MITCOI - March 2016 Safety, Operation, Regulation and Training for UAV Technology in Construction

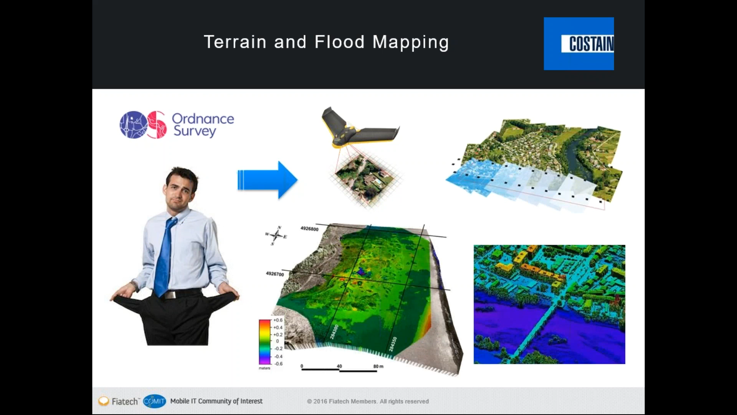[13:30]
build our own models and do our own flood analysis and mapping. And this is something we're seeing across a number of major contractors.
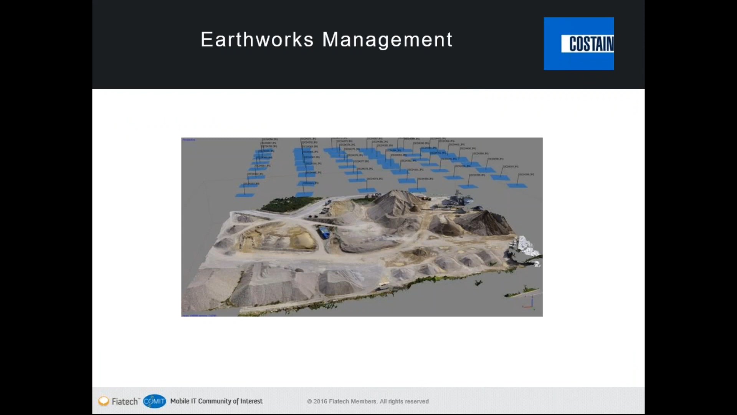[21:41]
If we take the 2D into the 3D, this is an example of one of our sites where we've done a photogrammetry flight over, where it takes lots of overlapping photographs, stitches these together into a 3D point cloud. Now you can start really delving into the data, pulling out volumetric analysis. You can do a survey one month, a survey the next month, and detect the changes that's happened between the point clouds using cloud compare software.
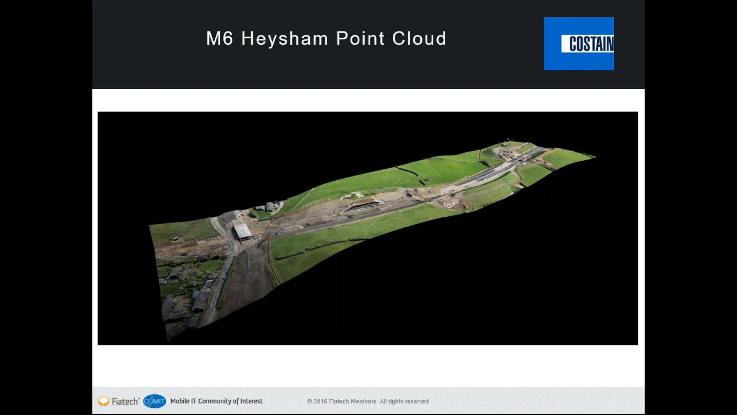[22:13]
It's not as simple as I'm making it out to be, but it's absolutely technically possible and something that we see is very, very valuable. That's a cross section there through one of the point clouds just to illustrate the continuity of the points and the quality of the survey data you get out.